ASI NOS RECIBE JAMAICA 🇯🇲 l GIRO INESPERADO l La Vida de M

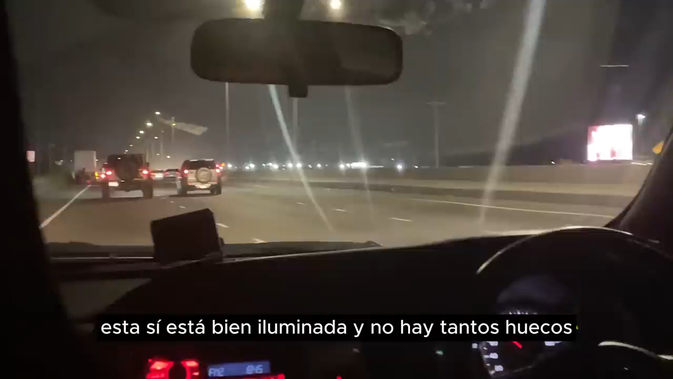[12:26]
Esta sí está bien iluminada y no hay tantos huecos porque en la carretera nacional es que es increíble. O sea, son cráteres.
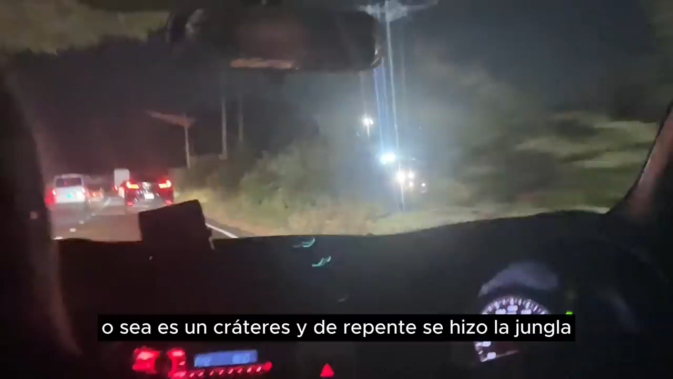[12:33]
Y de repente se hizo la jungla. Estamos en medio de muchísimo verde. Y como pueden ver ahí está un montón de plantas. Todavía está bastante bien iluminado. Pero ya no se ve tanto pavimento. Y ahora nos hemos encontrado con un peaje. Vamos a ver cuánto es.
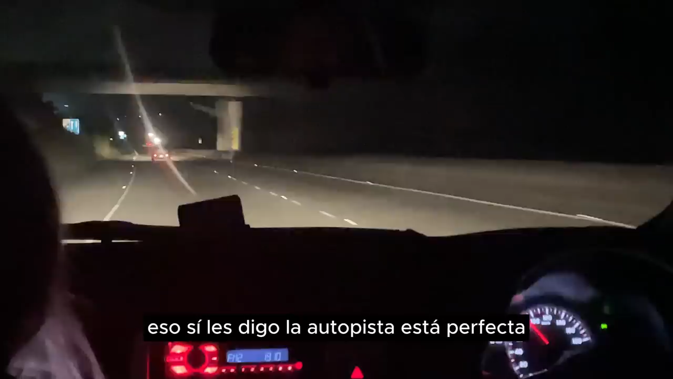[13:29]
Eso sí les digo. La autopista está perfecta. Los ojos de gato están por todos lados. No sé cómo le dicen ustedes en sus países a estas luces. Nosotros en Venezuela les llamamos ojos de gato. Que pues son estas luces que cuando las iluminan. Pues se prenden, ¿no? La verdad es que está súper en buen funcionamiento. Todas iluminaditas. Y aquí no hay huecos.
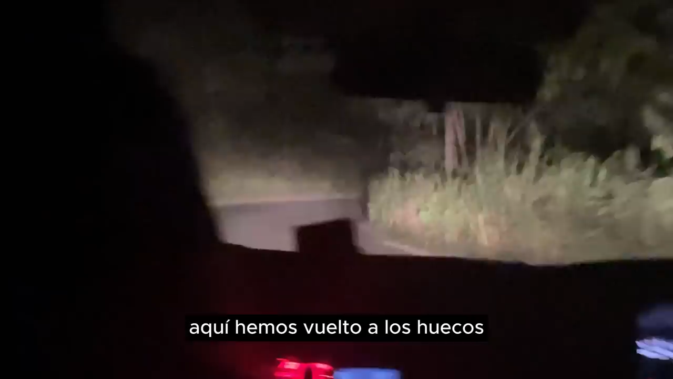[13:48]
Aquí hemos vuelto a los huecos. Acabamos de pasar el peaje. Fueron 1.200 dólares jamaiquinos. Y aquí esto está.
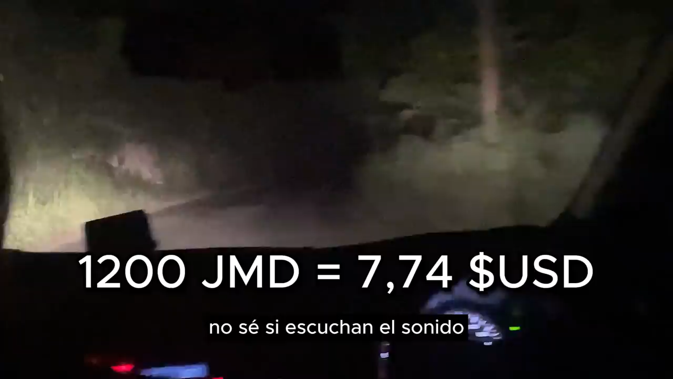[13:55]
No sé si se escuchan el sonido. Vamos a ver si lo logra captar la cámara.
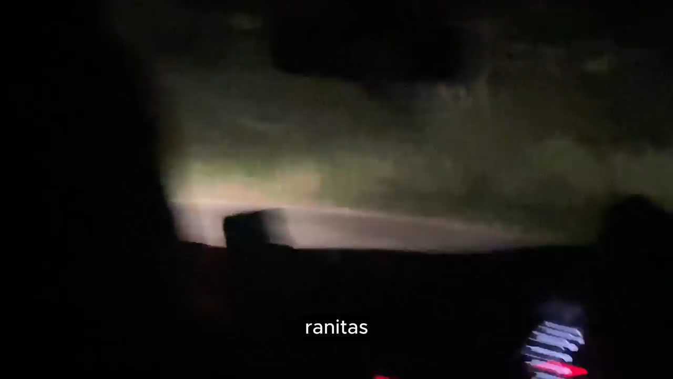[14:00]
Renitas. Eso sí, en esta parte tienes que andar con las luces altas. Porque no se ve nada cuando las apagas. Y bueno, por supuesto que cuando viene gente frente a nosotros las apagamos. Pero en ese momentico no se ve casi nada. ¿Vieron ahí? Ramón las apagó y casi no se ve.
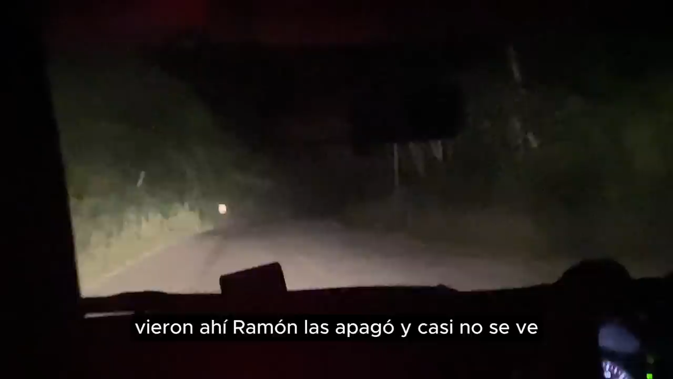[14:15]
Lo bueno es que ya estamos a punto de llegar. Ya en unos 20 minutos estaremos en Ocho Ríos. Por acá ya hay algunas casas que se comienzan a ver.